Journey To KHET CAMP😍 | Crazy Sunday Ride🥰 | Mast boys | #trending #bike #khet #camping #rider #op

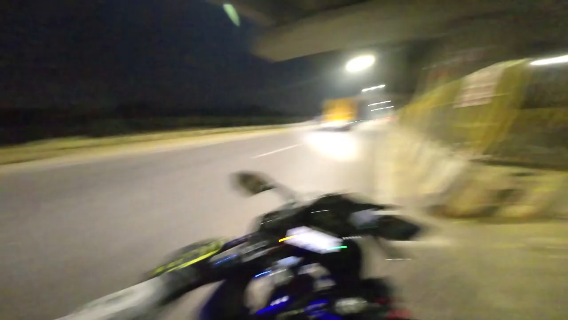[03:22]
और हमारे सर के ऊपर ये बना हुआ है फ्लाई ओवर।